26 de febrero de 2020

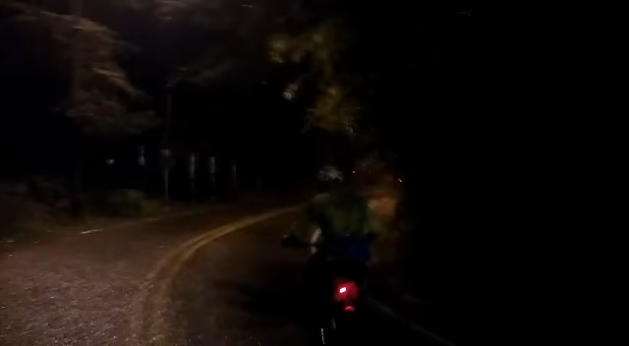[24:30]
Faltan 3 kilómetros. Ya la bajada.
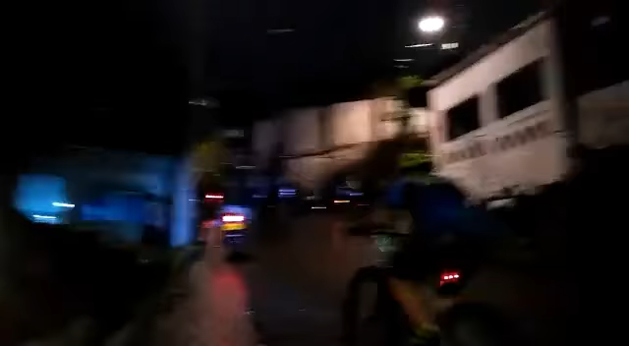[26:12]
Este estilo de Siloé para un entero. Cristian, tire para allá, vea. Por un ladito.
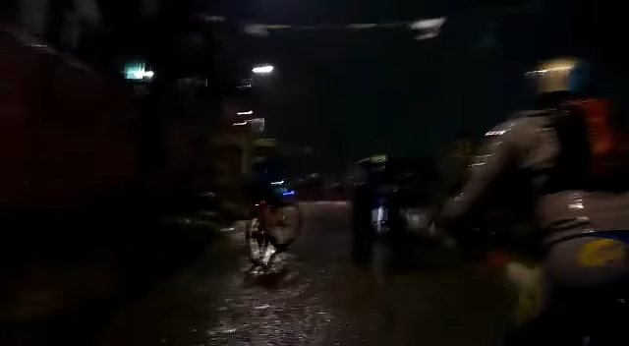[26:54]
A pesar de la fuerte lluvia, estos bikers no le temen a la lluvia, no le temen a nada. Y van es rumbo a la estrella.
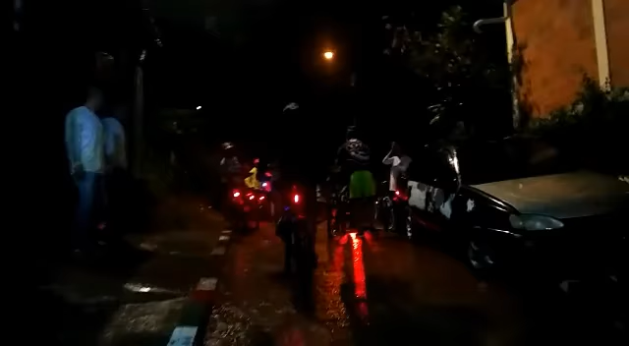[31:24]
¿Bien, bien? Bueno, aquí ya llegamos a la empinada.